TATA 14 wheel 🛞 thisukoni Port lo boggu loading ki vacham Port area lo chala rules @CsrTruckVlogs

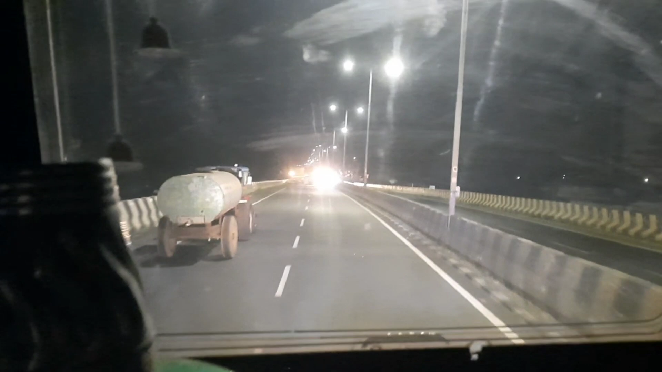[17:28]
అన్నకైతే లోడ్ లేదు, సో అందుకనే మీట్ అవుదామనేసి ఫోన్ అయితే చేశాను. సో అక్కడి నుంచి అయితే వ్లాగ్ చేసుకుంటూ వస్తున్నాను.
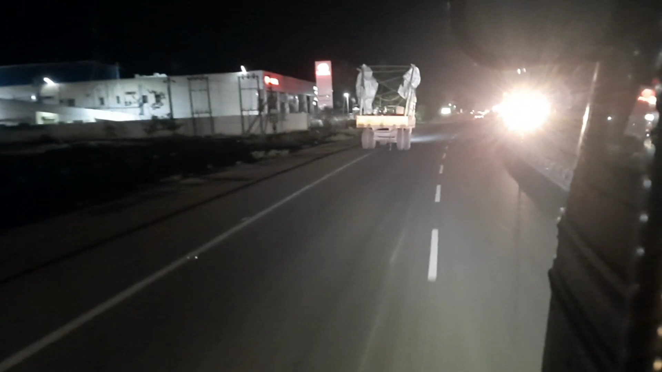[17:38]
సో మనకి లెఫ్ట్ సైడ్లో వచ్చేసి టొయోటా షోరూమ్ కూడా ఉన్నది.
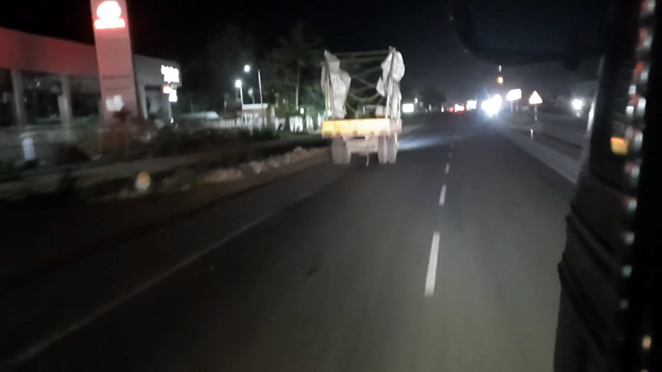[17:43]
ఇక ఈ ట్రాక్టర్ వచ్చేసి, ఈ ట్రాక్టర్ మెయిన్,